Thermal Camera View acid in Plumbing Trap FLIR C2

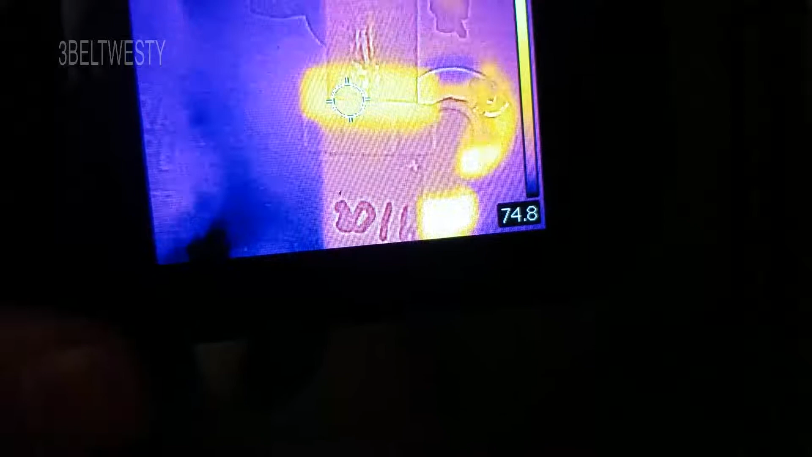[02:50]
and that's the nut there it's got a bigger mass it's holding the temperature longer
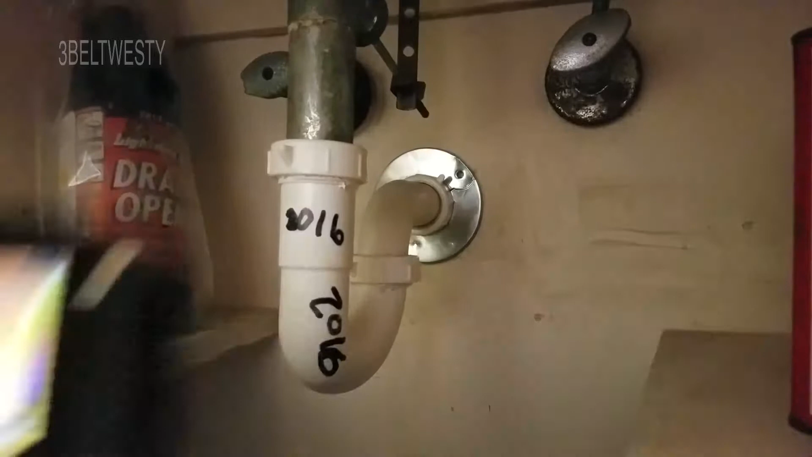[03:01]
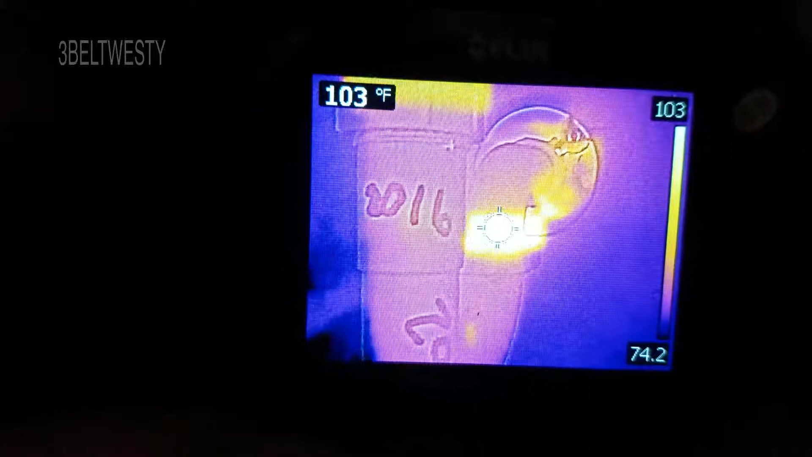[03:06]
On screen: spot 103°F
so
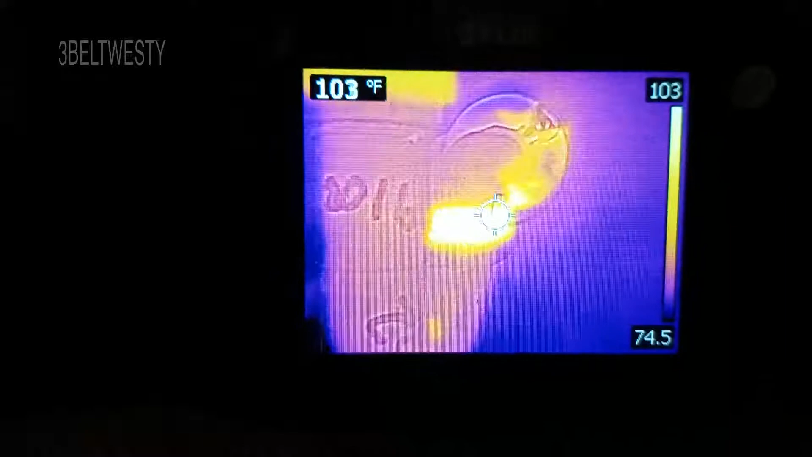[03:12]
On screen: spot 103°F
now that piece there that's chrome
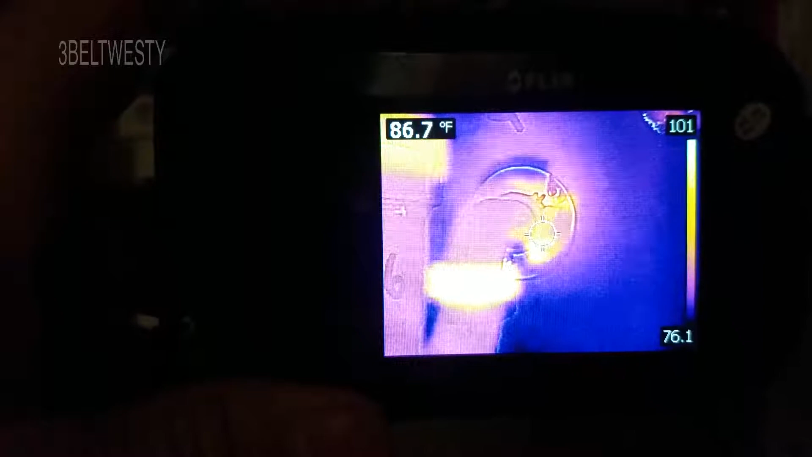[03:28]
On screen: spot 86.7°F
bear in mind that sometimes really shiny objects will kind of read screwball
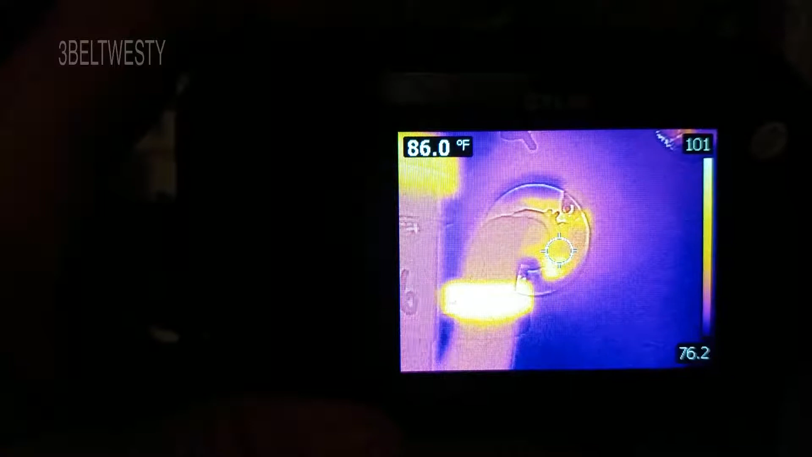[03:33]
On screen: spot 86.0°F
that's why it's sometimes better to use also an extra device as a check
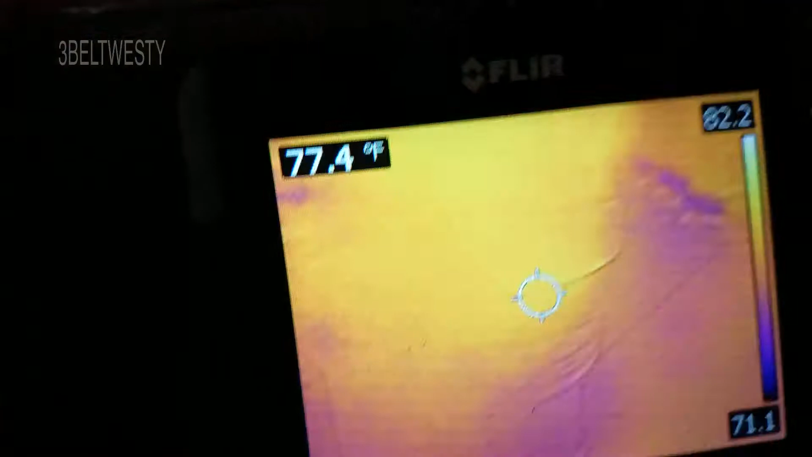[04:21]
On screen: spot 77.4°F
so it might be close to 80 if you go around and look at some other stuff here